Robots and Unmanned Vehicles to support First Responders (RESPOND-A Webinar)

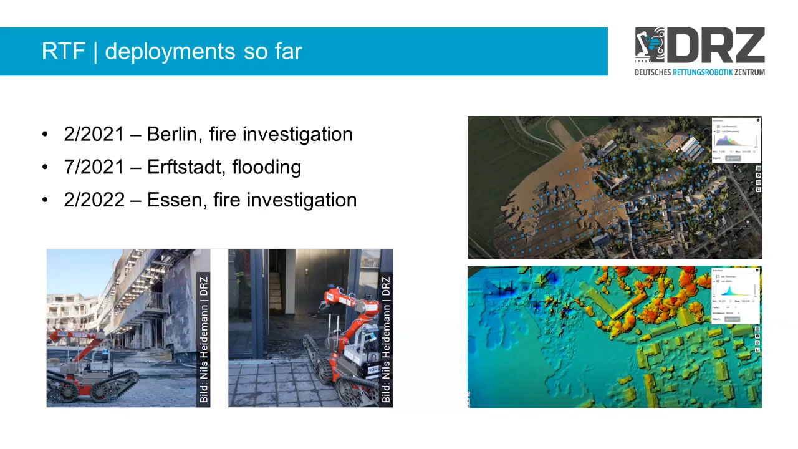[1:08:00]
very exciting and interesting to be able to do that and what you see on the right hand side are some pictures where we were deployed to after that we had a very big flood in germany in 2021 and if we go one slide further i can show also some of those pictures i guess most of you if you're in the session you're familiar with that
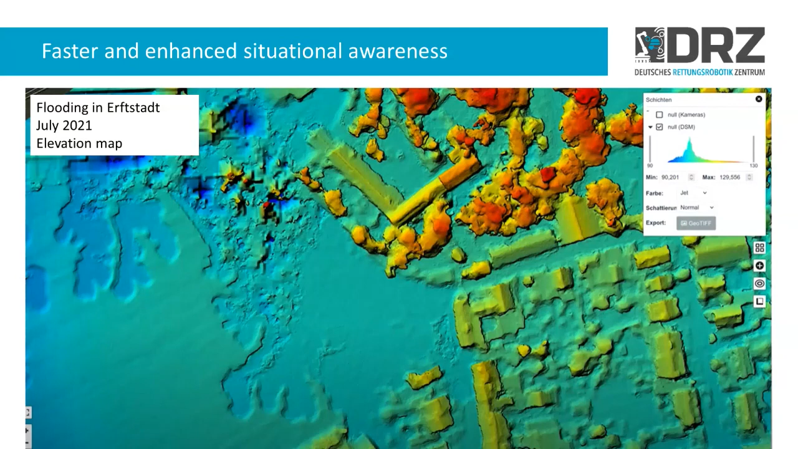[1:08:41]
still very deep where it's not that deep anymore if you go one slide further i think i also have this third one yeah and you can also have this 3d model which was something that the